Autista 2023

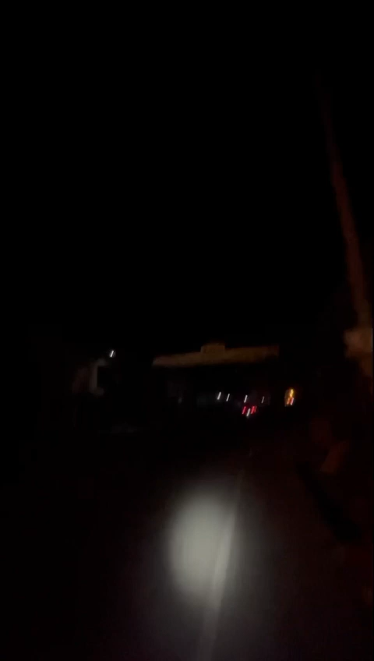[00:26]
Mi arco favorito, que nos da la bienvenida a la provincia de Huarochirí.
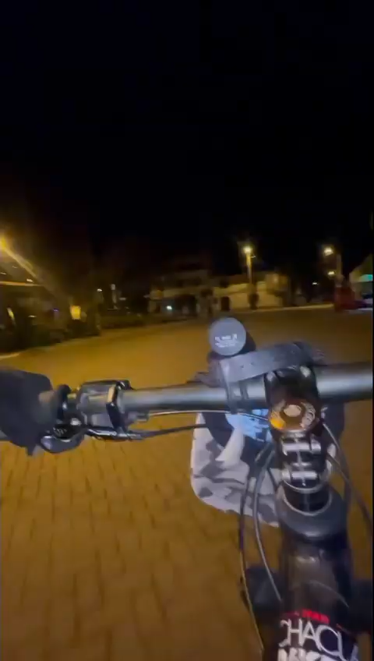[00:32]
Subimos y tomamos el camino para la plaza de armas de Santa Eulalia.